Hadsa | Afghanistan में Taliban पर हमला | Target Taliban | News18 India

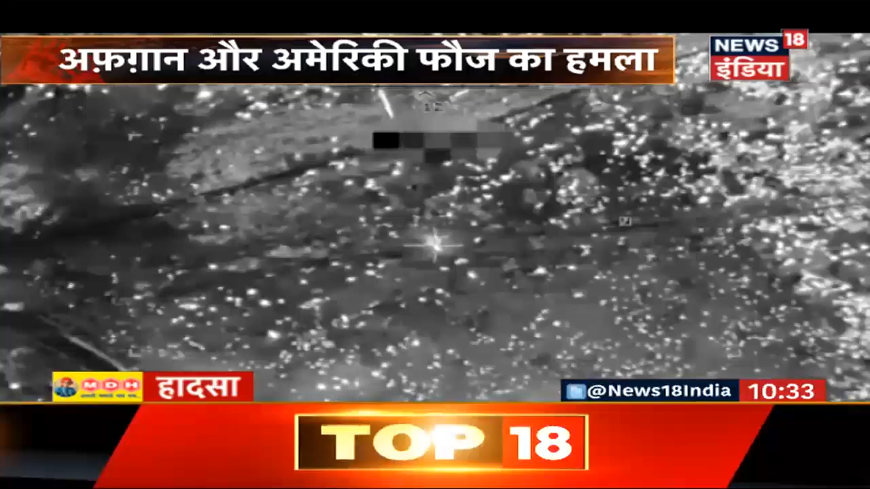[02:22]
ये तस्वीर गवा है कि कैसे तालीबान को अपने कब्जे वाली जमीन पर पाँँ रखने की जमीन नहीं मिल रही थी वो भागा भागा फिर रहा था और मौत उसे ठून ठून कर अपना शिकार बना रही तस्वीरे मंगलवार की रात की है जब फराह सूबे के विराने में
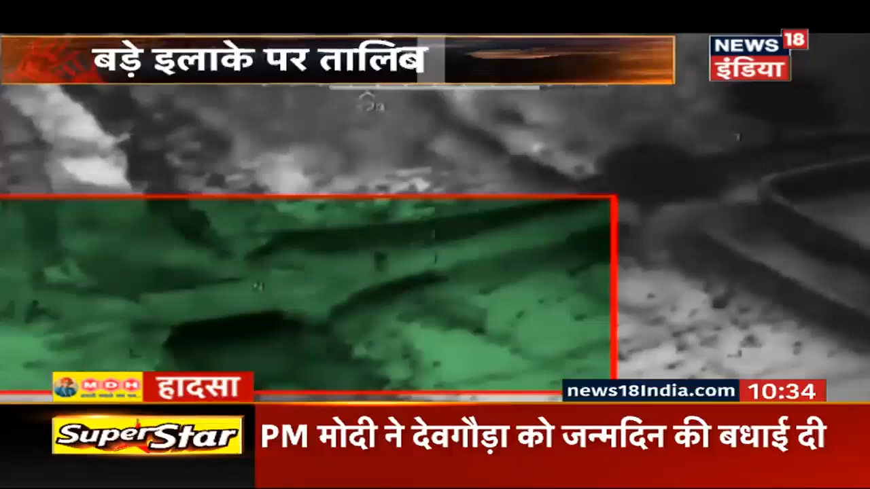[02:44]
बेख़ौफ खूम रहे तालीबान लड़ा के अचानक खौफ से ठर्रा कर इधर उधर भागने लगे
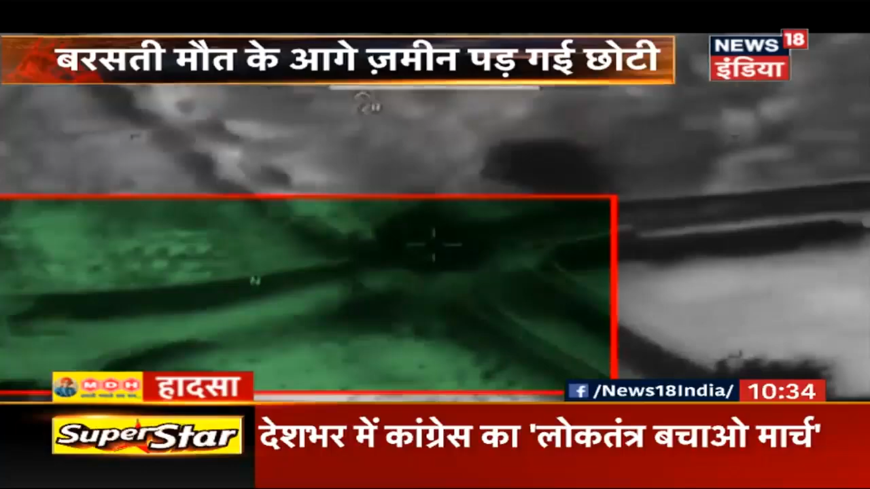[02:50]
एक पहाडी इलाके में रात के अंधेरे में दिखाई दे रही एक पकडंडी पर कुछ साए कतार में आगे बढ़ते दिखाई दे रहे हैं ये
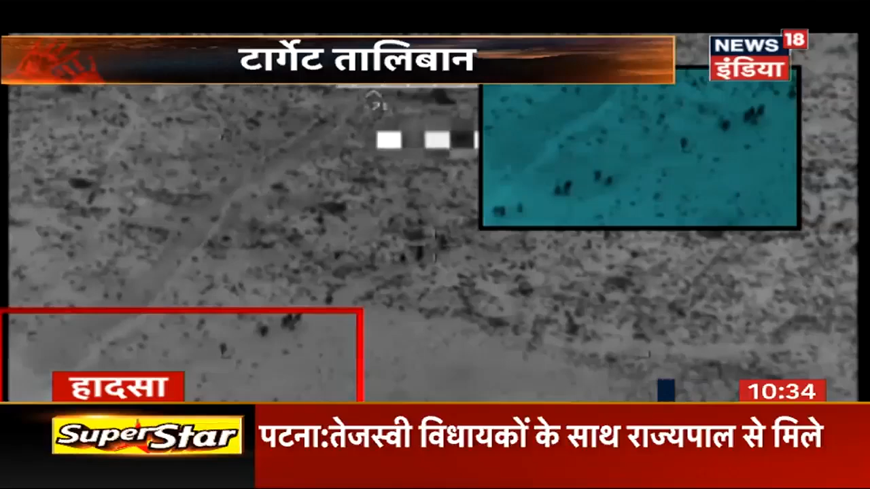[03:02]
तालीबान के लड़ाके हैं जिनके कदम पराह सूबे की राजधानी की तरफ बढ़ रहे हैं अचानक स्क्रीन पर एक चमक पैदा होती है और धमाके की कालिक से स्क्रीन ठक जाती है
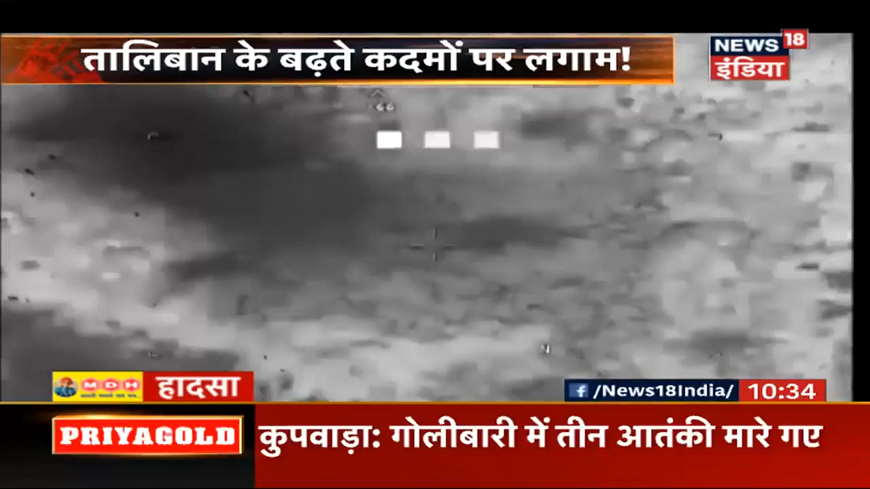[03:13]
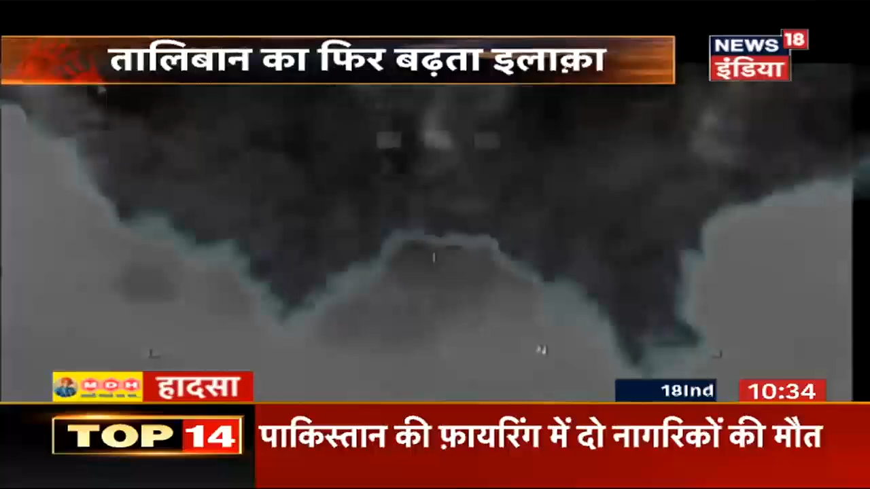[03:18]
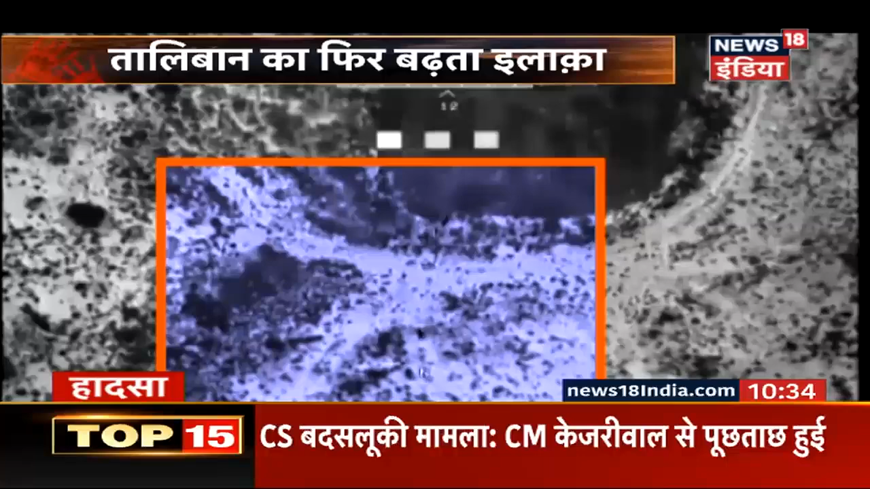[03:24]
जैसे ही वो अंधेरा दूर हुआ तो स्क्रीन पर नजर आ रहे हैं वो काले साए अचानक इधर उधर भागते दिखाई पढ़ने लगते हैं